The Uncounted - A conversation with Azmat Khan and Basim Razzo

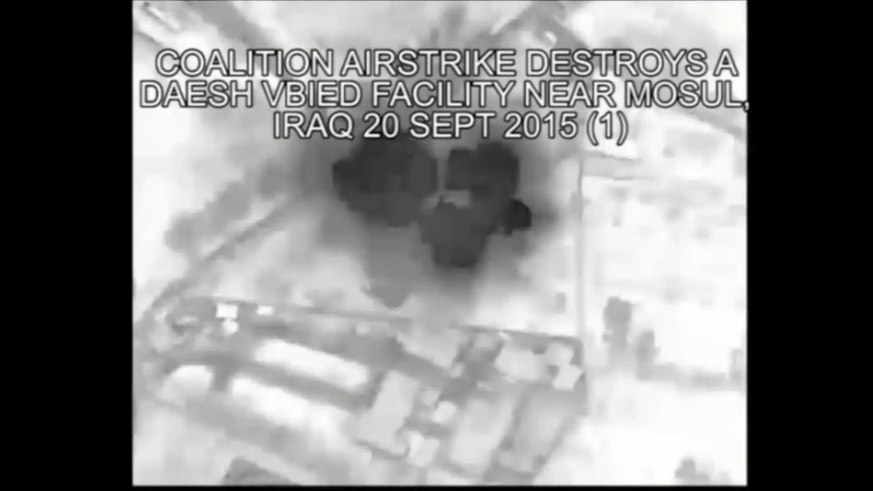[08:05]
you know, one of the sort of airstrikes that the government will publish online.
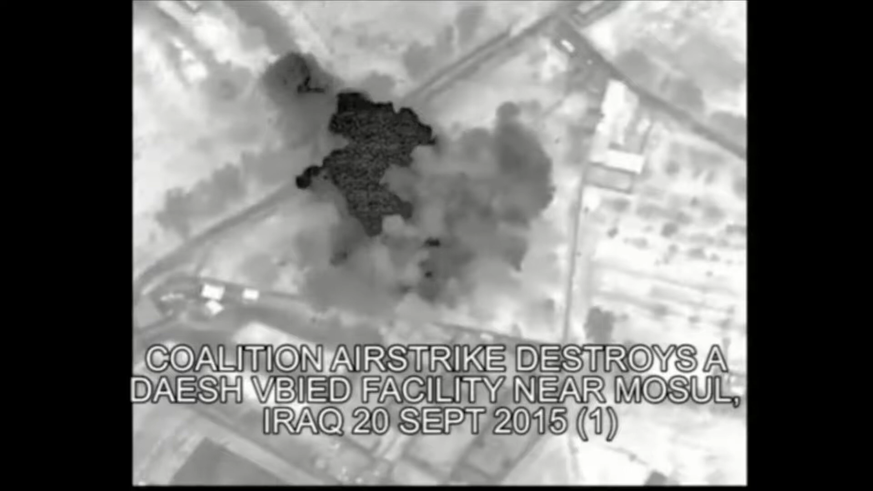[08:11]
You can see here, this was a video that was uploaded to YouTube. It says, coalition airstrike destroys a Daesh, also known as ISIS, VBIED facility near Mosul, Iraq, on the 20th of September, 2015.
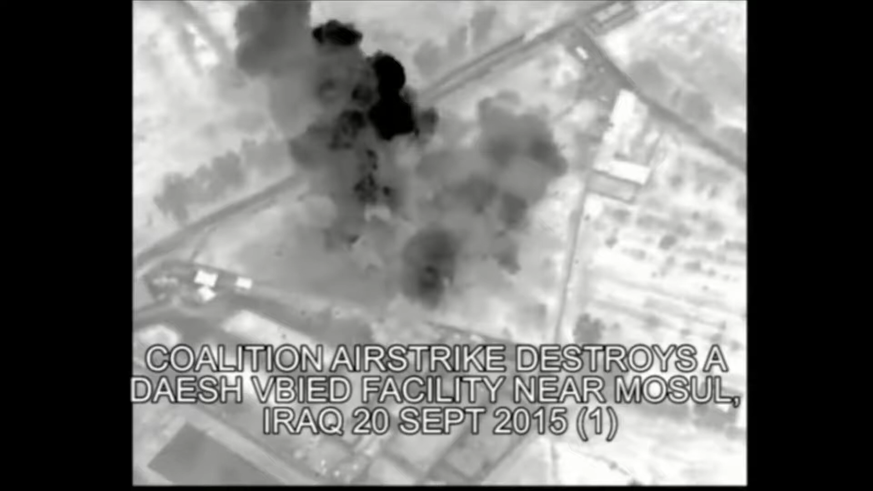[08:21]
You can see in before and after satellite imagery that this airstrike hit these what looked to be two structures very accurately, destroying nothing else in its midst.